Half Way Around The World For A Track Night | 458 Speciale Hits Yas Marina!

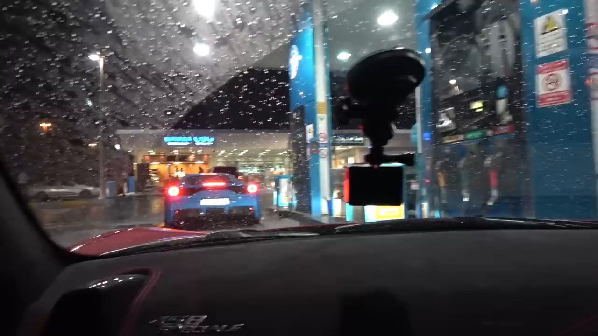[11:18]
How good does Abdul's car look next to this blue petrol station? It's like it's branded his own station. Anyway, it's really, really time to fill up.
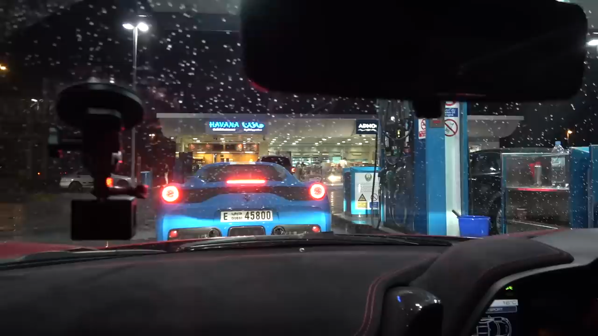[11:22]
I am so low on fuel. Check this out.